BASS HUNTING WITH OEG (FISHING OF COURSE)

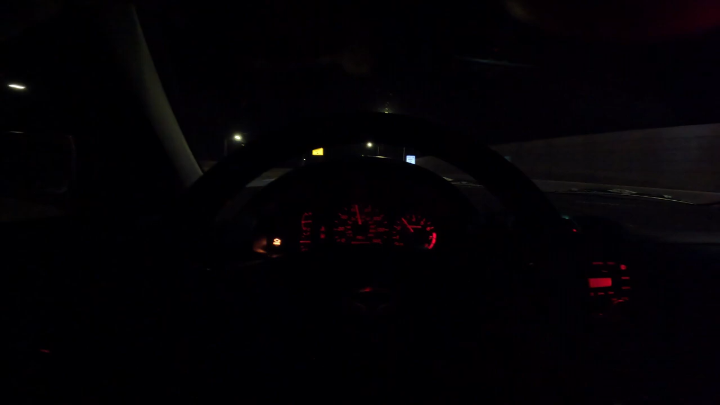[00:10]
destination. This camera doesn't do low light very well. I mean, it does, but not this kind. So, yeah. I'm going to go to where I always fish during my breaks. I'm going to try going over there. Do some longer fishing. So, we'll see. So, yeah.